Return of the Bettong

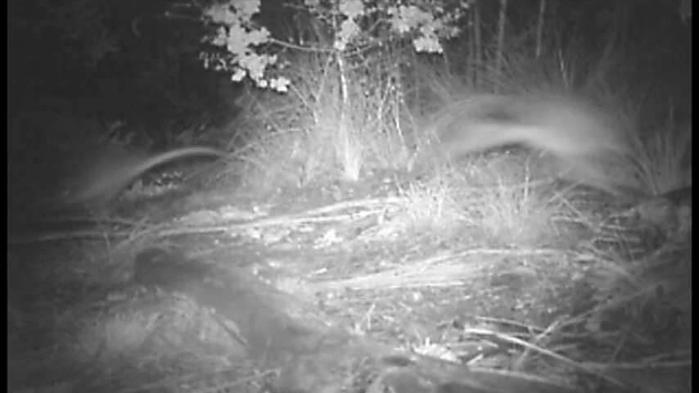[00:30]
orchids and other plants, betongs are considered likely to be ecosystem engineers because of the way they interact with their environment. Their foraging creates up to 3,000 diggings per hectare. The positive benefits on the soil, water and nutrients, by increasing the soil's capacity to capture and absorb water,
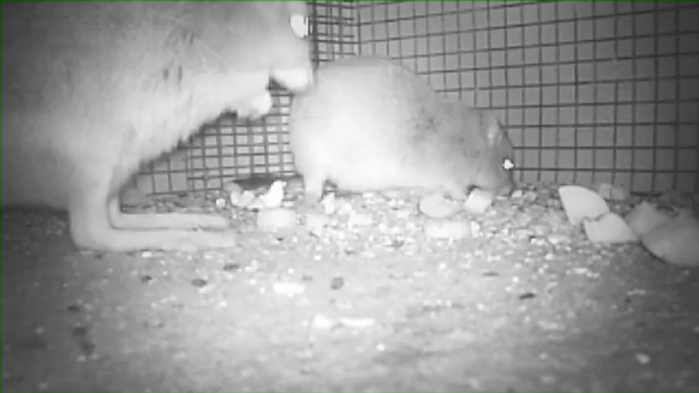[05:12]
Some betongs have also been seen collecting nesting material, all excellent signs for their future in the ACT.